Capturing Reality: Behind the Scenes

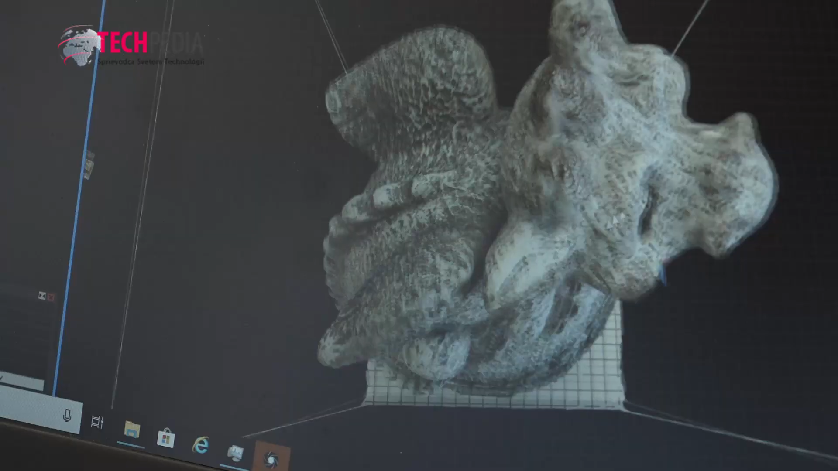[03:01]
ktorý spočíta tú 3D reprezentáciu toho objektu do formy nejakého poligonálneho mešu,
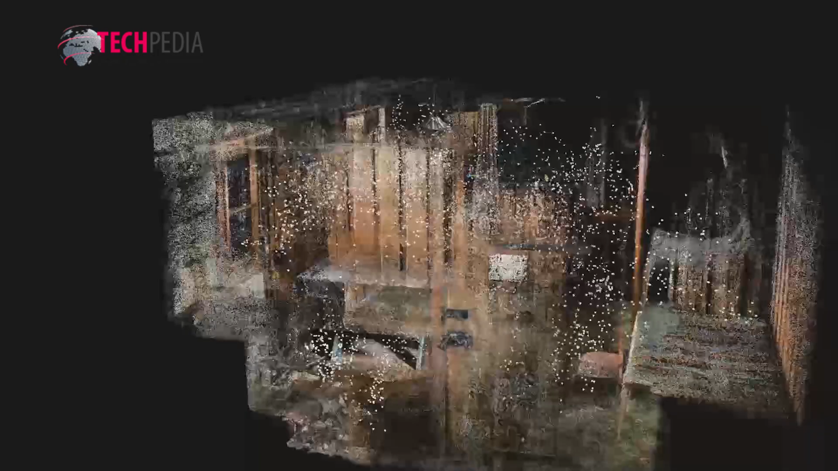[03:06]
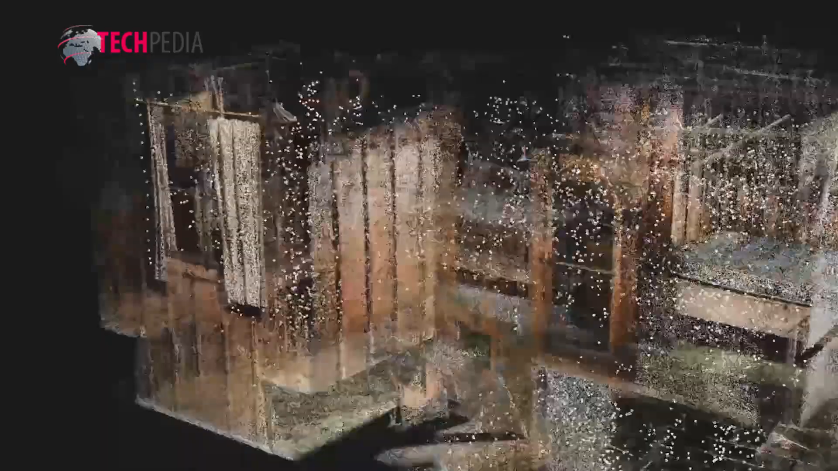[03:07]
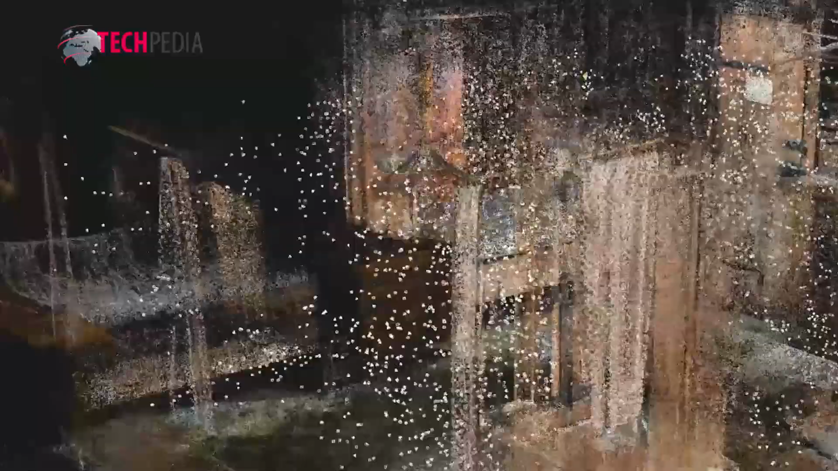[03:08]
ktorý je aj texturovaný a dá sa už ďalej exportovať a hrať sa s tým.